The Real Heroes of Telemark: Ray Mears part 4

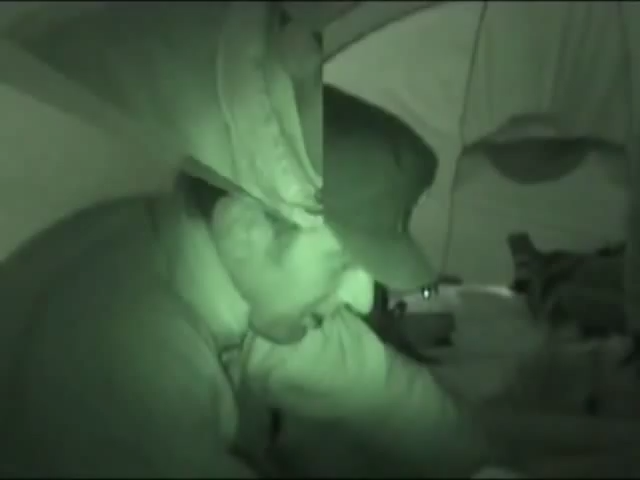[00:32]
As you can see, myself and Jason, jobs are good and all gone. That was completely full and I think it did the trick because we're both quite toppers now and looking forward to a quick cup of tea before we insert ourselves into our bags for the next 12 hours.
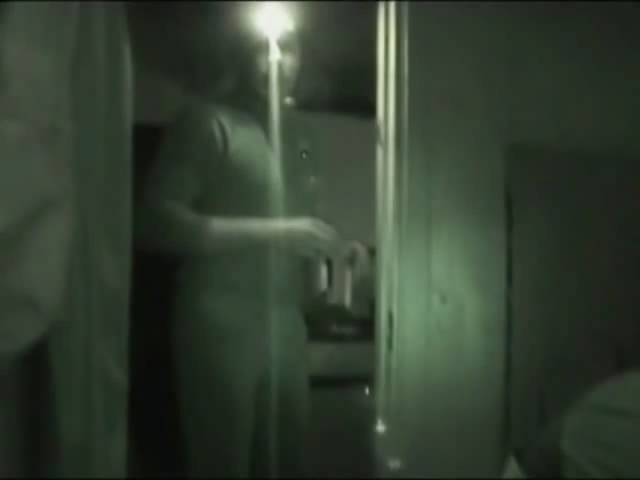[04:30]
He's making drinks for everyone in his very nice underwear.
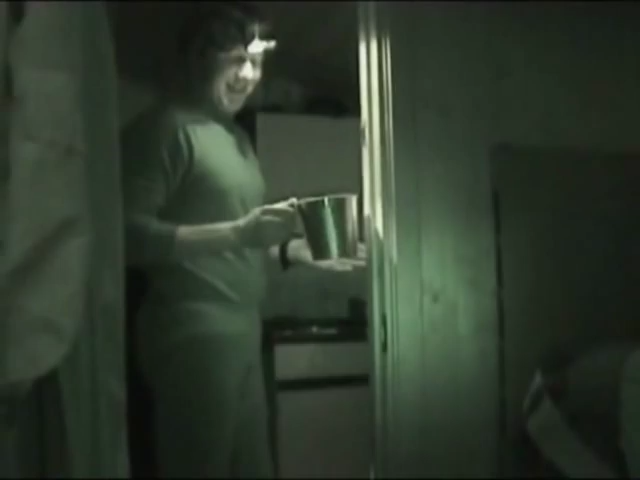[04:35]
And if I spin around past Jason,
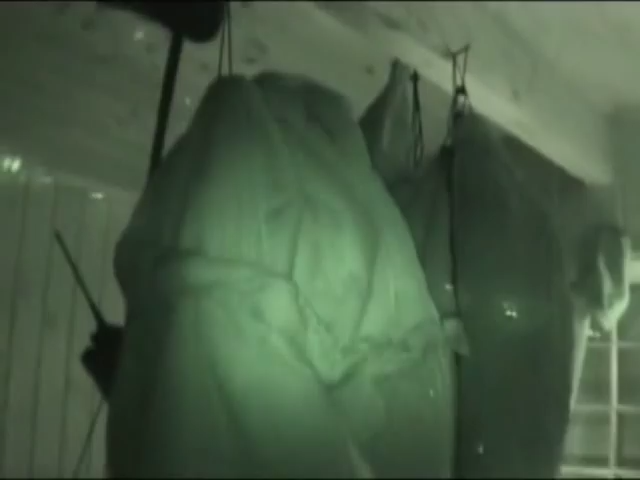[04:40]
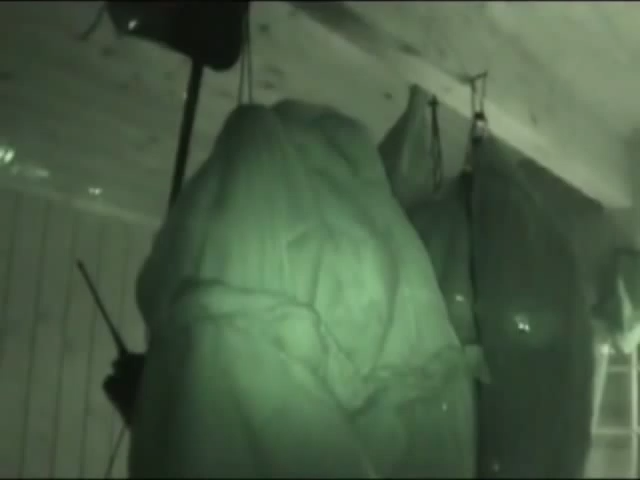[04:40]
you can see hanging up are all the sleeping bags drying out prior to us getting in there tonight and having a good night's sleep.
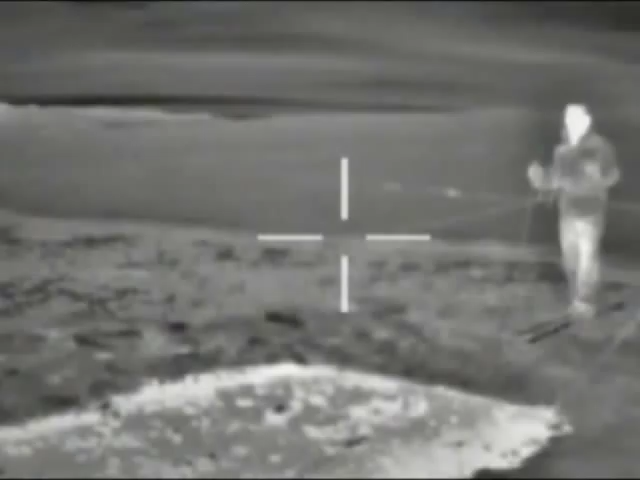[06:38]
On the thermal camera, you can see that before Preben went into the water,
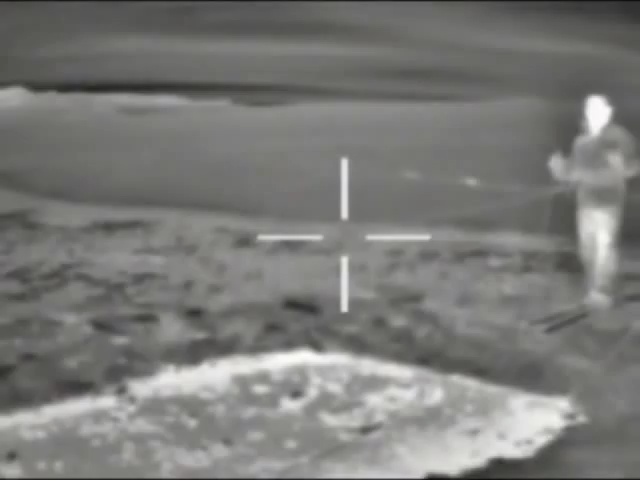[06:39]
his heat loss was restricted to his uncovered face.
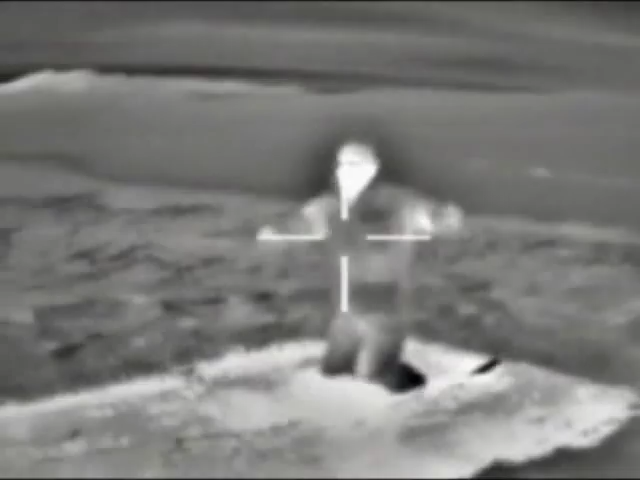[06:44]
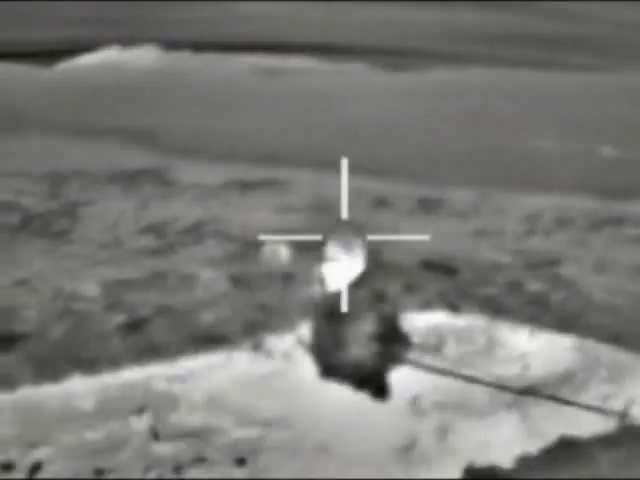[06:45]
But once he's got out, you can clearly see the difference. Because he's wet,
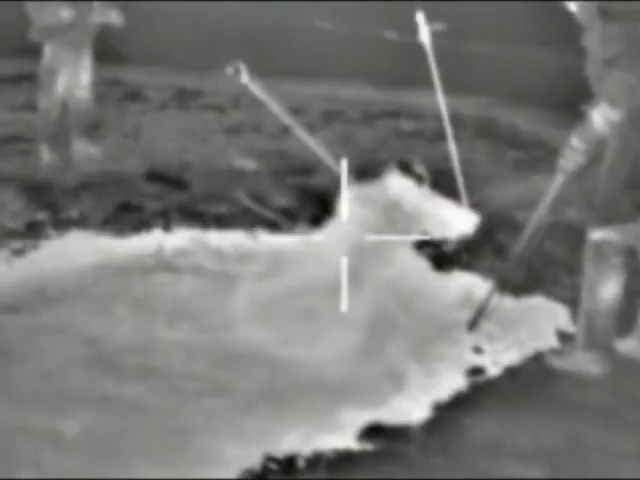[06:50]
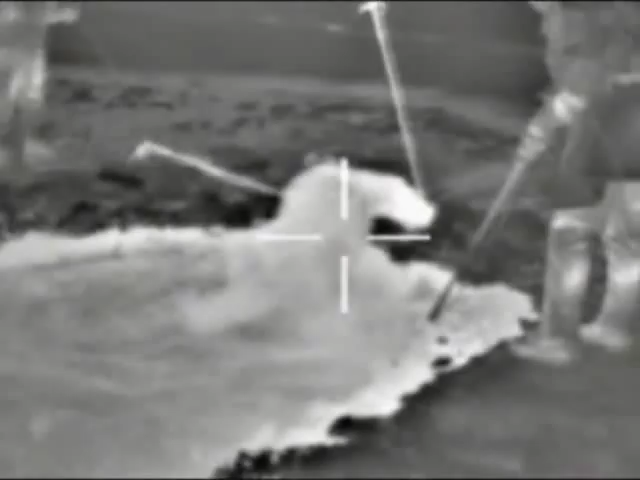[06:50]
he's now losing heat 25 times faster than the rest of us, so he's lit up like a Christmas tree.
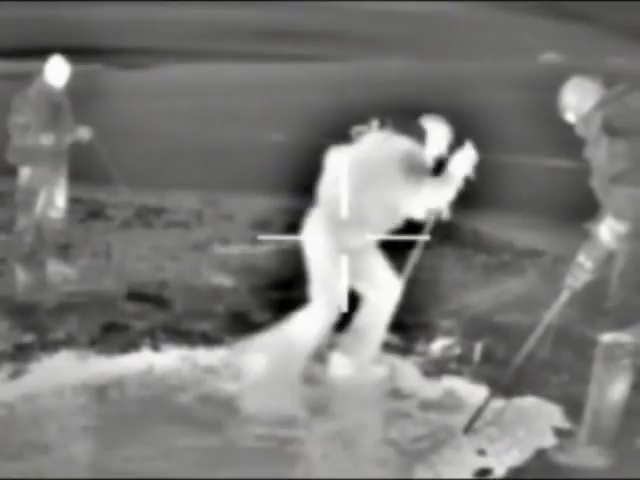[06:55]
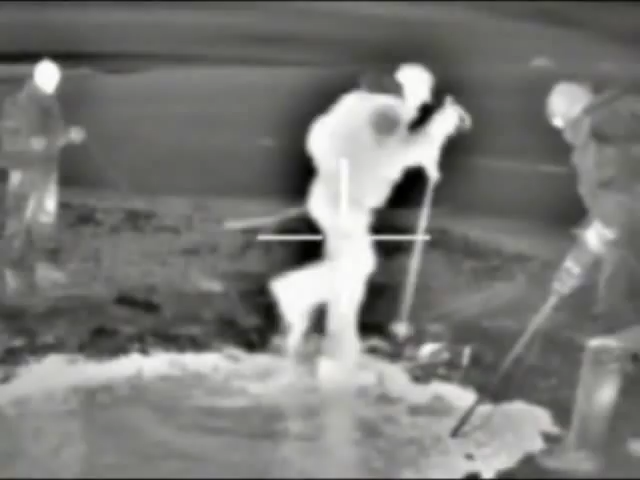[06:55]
He's already on the slippery slope that could end in death from hypothermia. Rather cold.